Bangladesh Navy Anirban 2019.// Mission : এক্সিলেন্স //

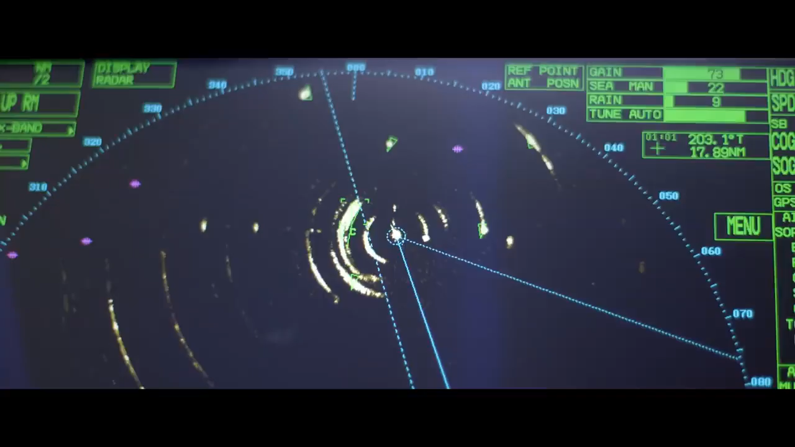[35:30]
This is blind. One small contact on bearing 180, range 2 miles, sir.